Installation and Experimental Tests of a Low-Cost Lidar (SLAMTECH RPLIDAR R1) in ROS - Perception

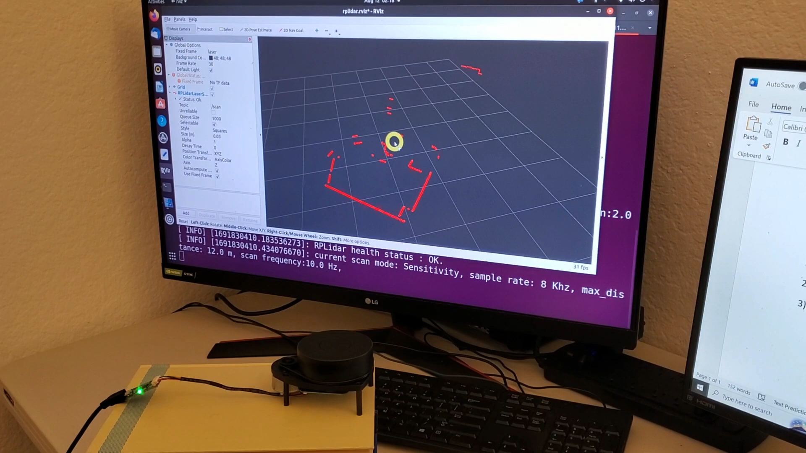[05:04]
And moreover, it can track my motion. You see what's happening right now? I'm quickly moving away and to my camera. And the lighter can track me.
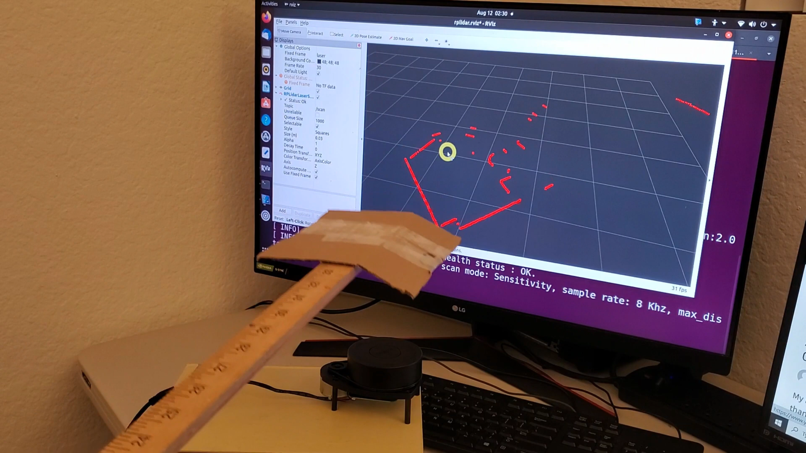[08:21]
Look what happens over here. I'm placing an obstacle above the line of sight of the lighter and you cannot see that obstacle, right? This is because I'm not crossing the laser beam. The laser beam is in this plane over here.
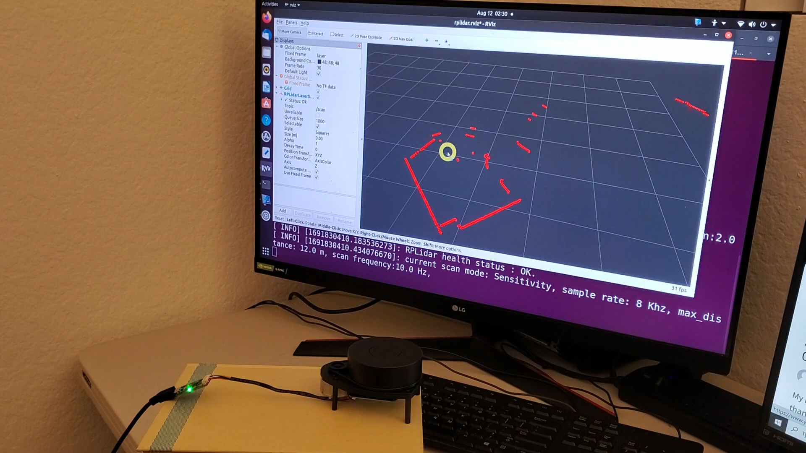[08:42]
So, let's illustrate that. Here's my obstacle on top of the lighter, on top of the lighter. And over here suddenly you will see it. This is because my obstacle intersects with the plane of my laser.